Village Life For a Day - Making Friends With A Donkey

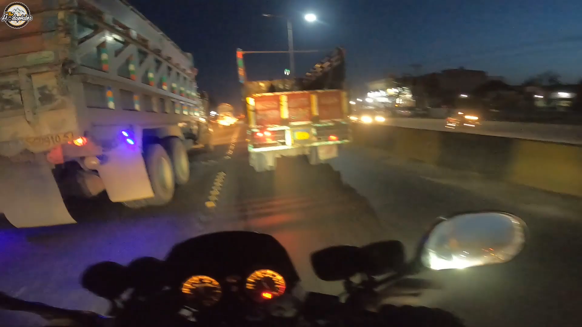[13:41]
शदीद ट्रैफिक जो है ना उसमें कभी मैंने आपको बड़ा अरसे हो गया वीडियो नहीं दिखाई, तो हियर इट कम्स, गुजरांवाला से पहले ट्रैफिक के अंदर मैं,
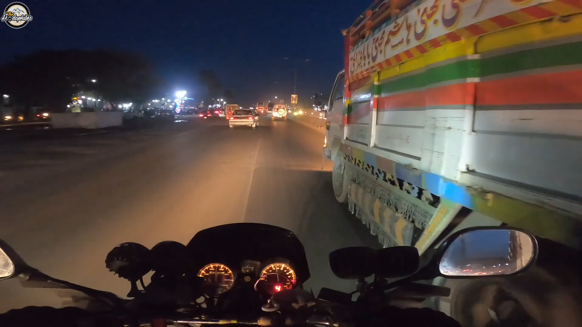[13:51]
मेरे पीछे इमरान भाई, और हम इसको फिल्टर कर रहे हैं, दिस इज़ कॉल्ड फिल्टरिंग। ये कई मुल्कों में अलाउ होती है, कई मुल्कों में नहीं अलाउ होती,
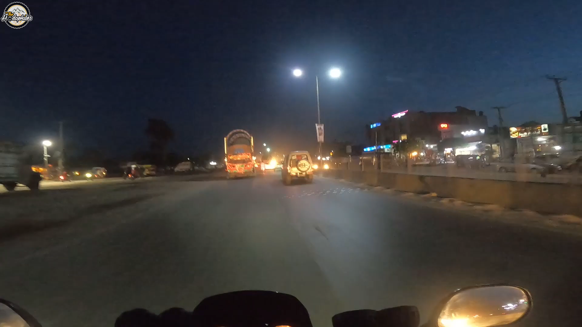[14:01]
लेकिन बाइकर के लिए फ़िल्टरिंग जो है बहुत ज़रूरी है, क्योंकि गाड़ी तो जा भी नहीं सकती दरमियान में से, और अगर बाइकर पाकिस्तान में ख़ास तौर पर लेन में दो लेन में पीछे खड़ा होना शुरू हो जाए ना,
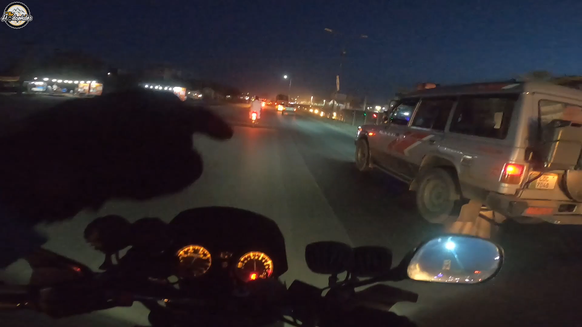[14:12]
तो बाइकर बेचारा तो मर जाएगा ना, बिल्कुल आई मीन ऐसे ही है, ये बहुत लंबी बात है, इस पर बाद में बात करेंगे, लेकिन अभी तक ऐसे ट्रैफिक चल रही है, सी यू गाइस लेटर।
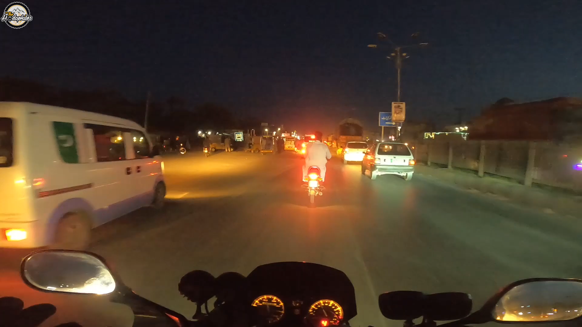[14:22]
अड़े अड़े अड़े नाहौर पहुँच गए हम, 2 करोड़ साल बाद रावी क्रॉस करते हुए रश नहीं है,
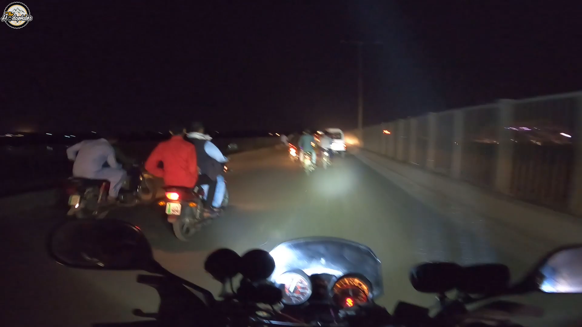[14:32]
उसकी वजह ये है कि लॉकडाउन लगा हुआ है और 6 बजे के बाद कारोबार बंद हो जाते हैं, तो इसका मतलब ये है कि उसके ऊपर अमल दरामद हो रहा है बहुत हद तक,
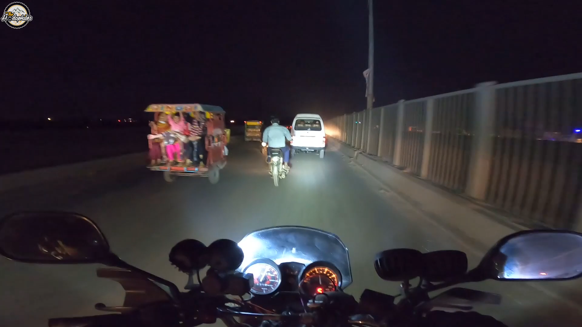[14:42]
अगर अमल दरामद ना हो रहा होता तो यहाँ पर जंग में गफीर होता। तो वेलकम टू लाहौर, ठीक है, इतनी बदतमीजी से ट्रैफिक चल रही है, अंकल जो है ना वो साइडें करवा रहे हैं गाड़ियों पर, भाई ने मेरे पीछे से लाइट जला दी एकदम, बेस्ट कर दिया एकदम, फटाफट रिवेंज ले लेता हूँ मैं, इसी तरह रिवेंज लेता हूँ।
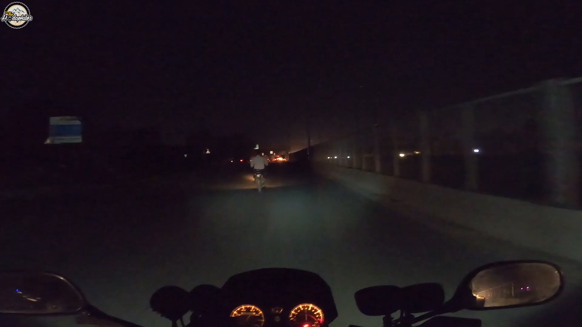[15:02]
मार पटे तो हम कर नहीं सकते भाई, मार पड़ जाएगी तो, समझ रहे भाई। प्यारे भाई जो है इन्होंने एक हाथ में फ़ोन पकड़ा था और बाइक चला रहे हैं और
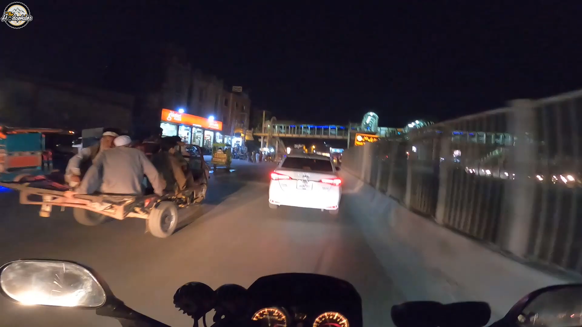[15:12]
अच्छे खासे स्पीड में जा रहे हैं। अरे अरे अरे अरे अरे अरे अरे भाई ने क्या सेव किया एकदम जंप बोले तो।